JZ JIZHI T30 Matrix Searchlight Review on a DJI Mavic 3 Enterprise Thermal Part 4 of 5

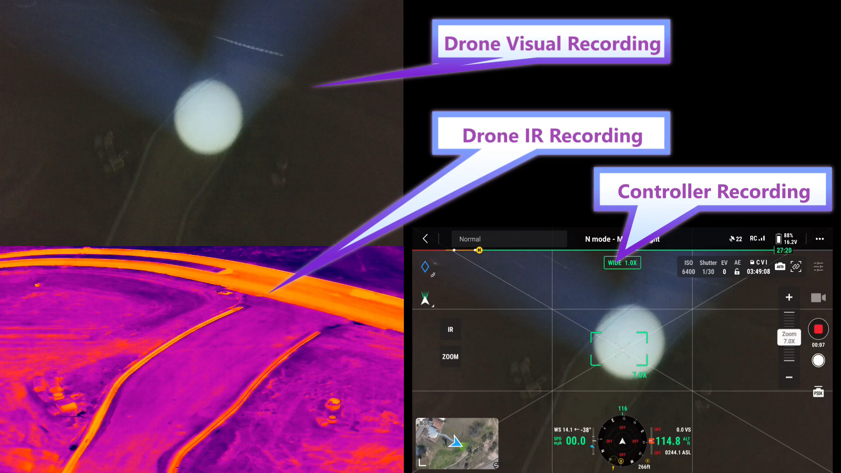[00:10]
Okay, we're over a construction area now, and I'm going to go ahead and fly, I'm at 100 foot.
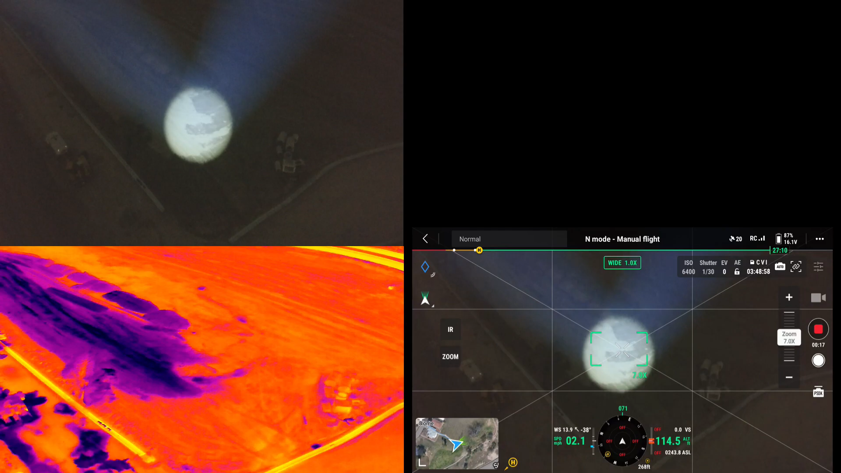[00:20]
I'm going to gimbal up a little bit.
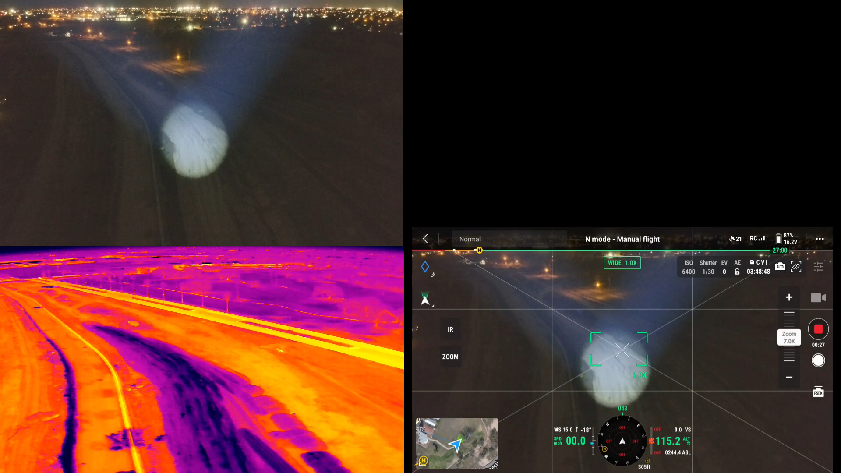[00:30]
There we go. See there, we can see the, there's the new road they're putting in right there.
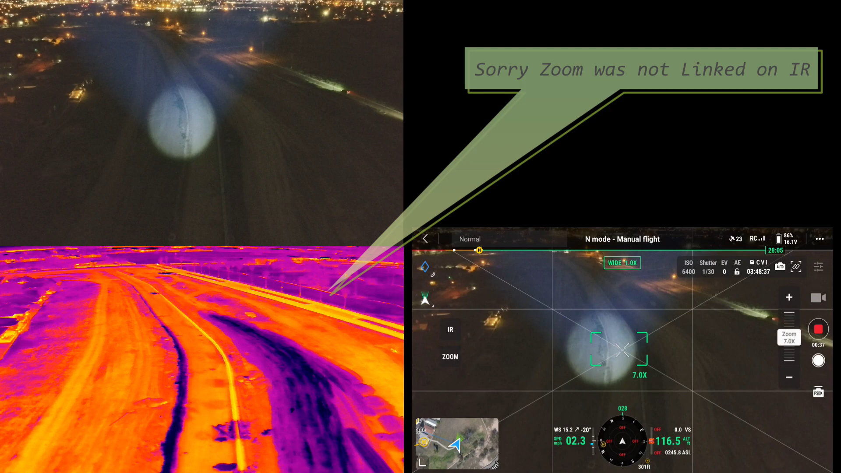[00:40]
So I'm going to fly along here.
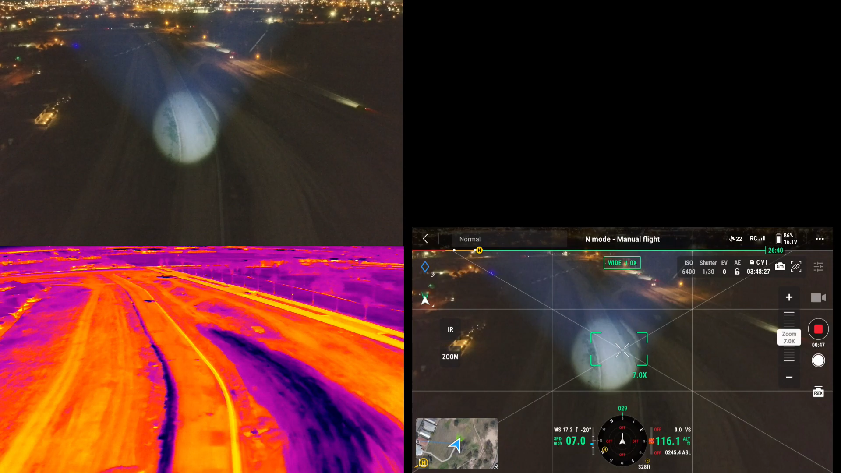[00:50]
I'll go ahead and turn it around. There's probably a way to just like hit a button or something, it'll come back and hold. Yes.
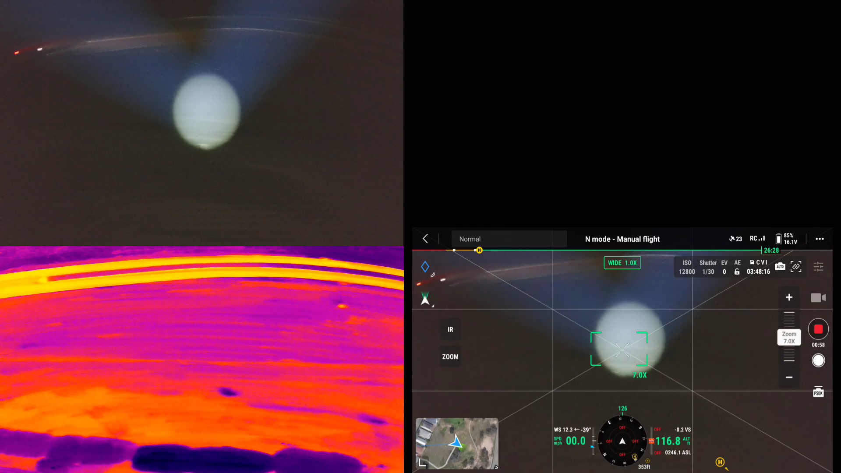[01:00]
Yeah, it knows home point is back this way. There's a piece of construction equipment on that one. I believe I can see the light over there on that house.
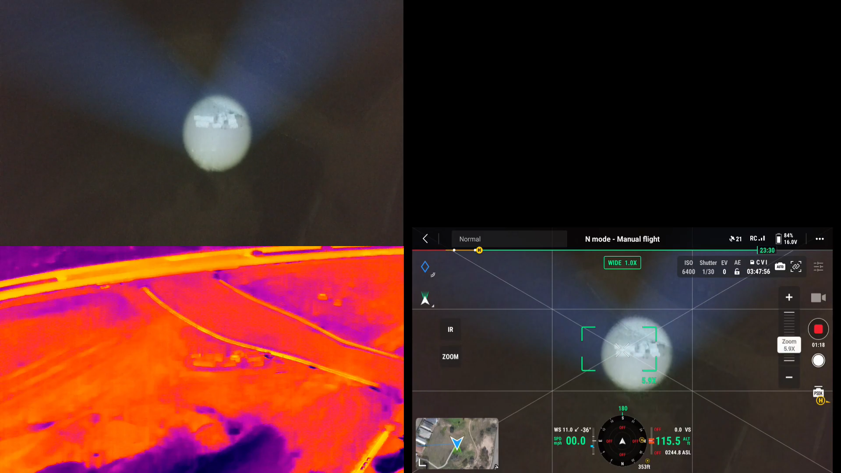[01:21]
Yep, now I'm going to go ahead and take her up to 150 foot. We'll get a wider beam this way. I'm going to zoom in.
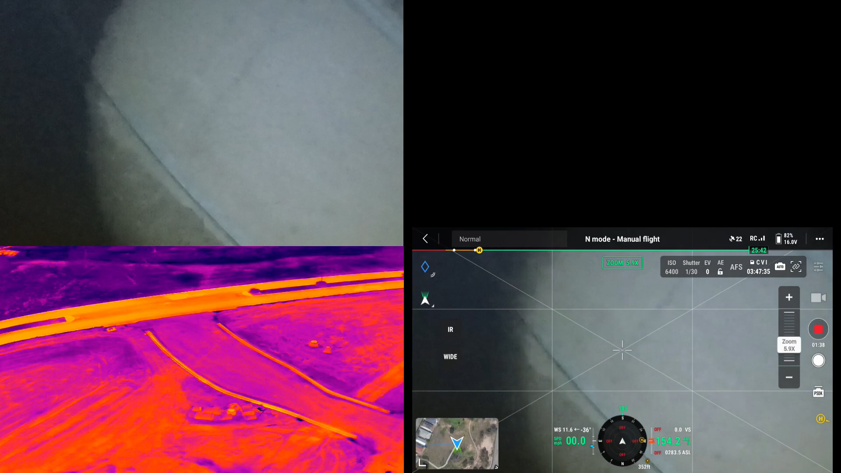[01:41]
So now I'm going to go back to
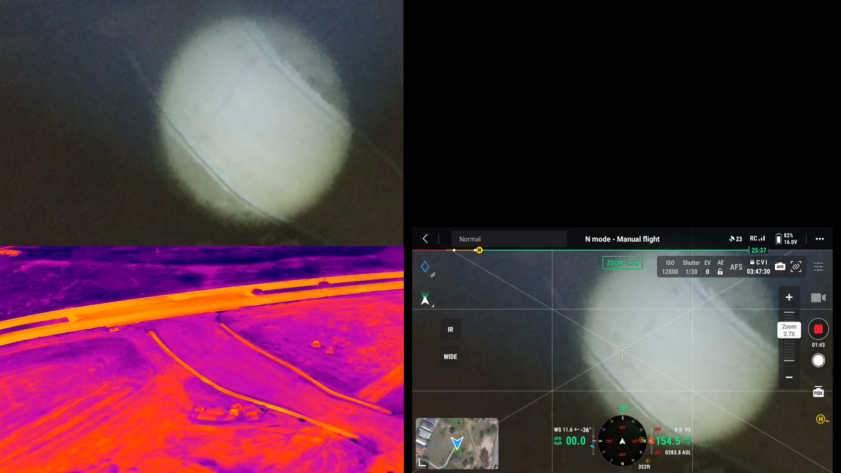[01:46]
look for that thing I was looking at.
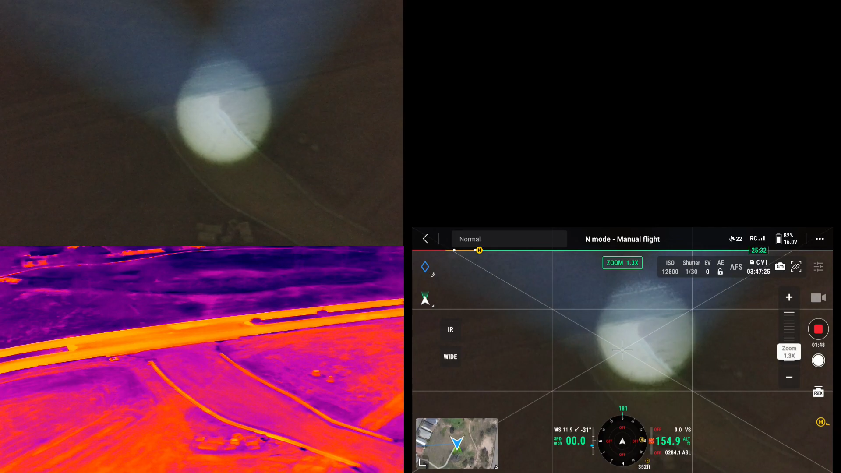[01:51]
There we go. There's some construction material there. And I can zoom in.
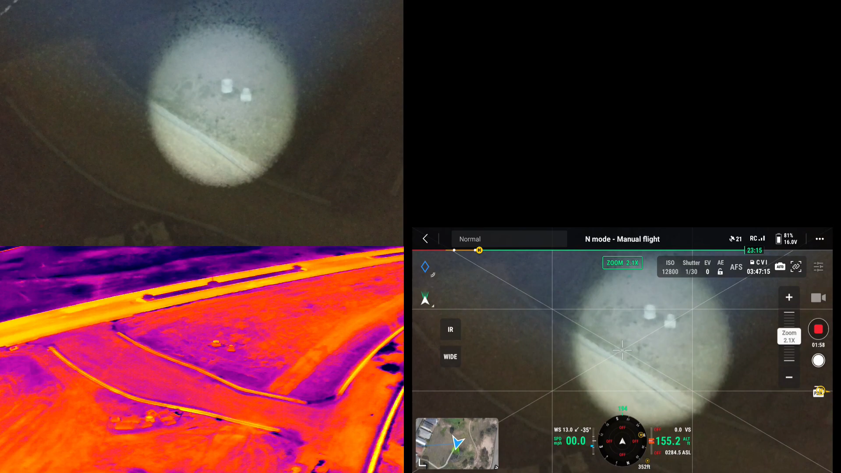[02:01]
Because I had a question from people wanting to know what was the video quality like.
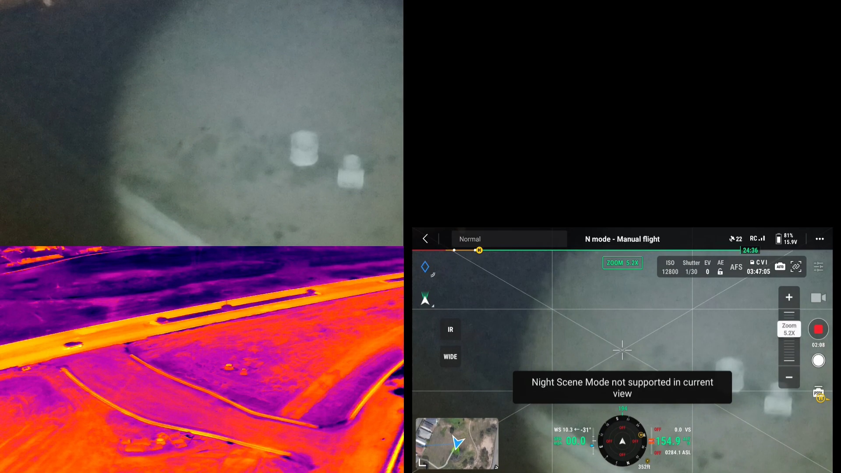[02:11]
Okay, so I don't know how to turn on that night scene. But now I'm going to turn on infrared. Now infrared, I don't use the spotlight.
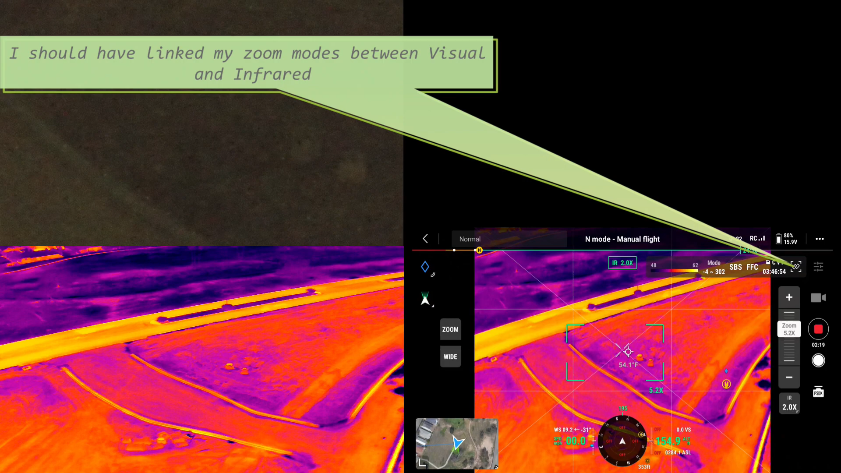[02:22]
Now this is infrared. Look at this. Yeah. Now you can see the road.
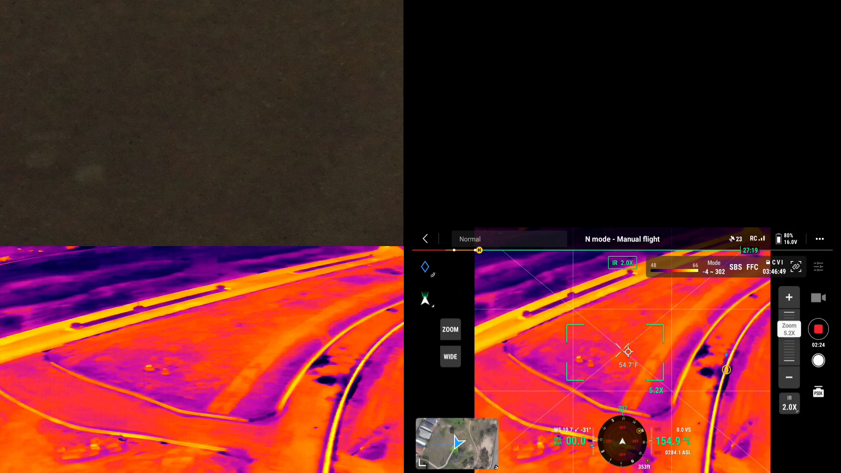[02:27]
Really easy. The heat of the concrete that was poured. Yep.
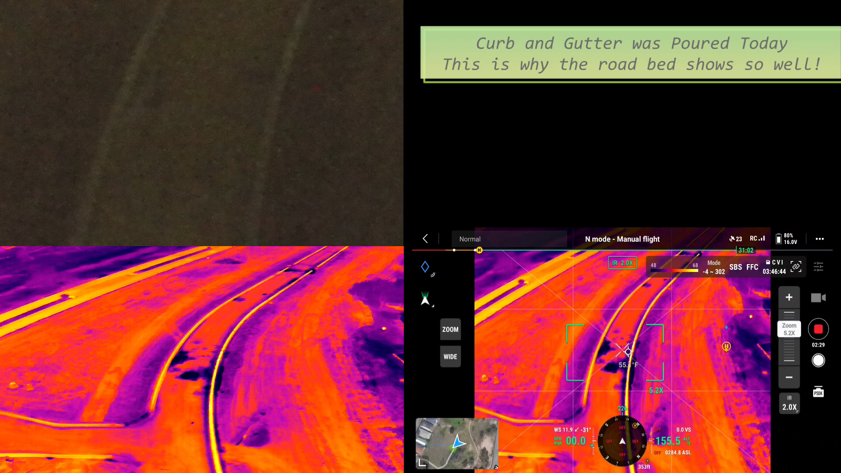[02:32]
Now I'm going to change the, I'm going to change the to black hot. There we go. There we go. Now I'm going to fly.
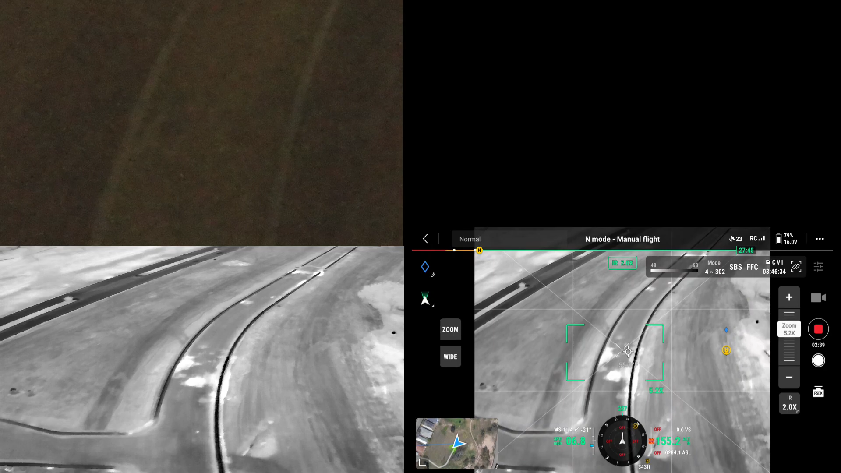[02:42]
So now I'm at full night vision mode. I can move it really fast.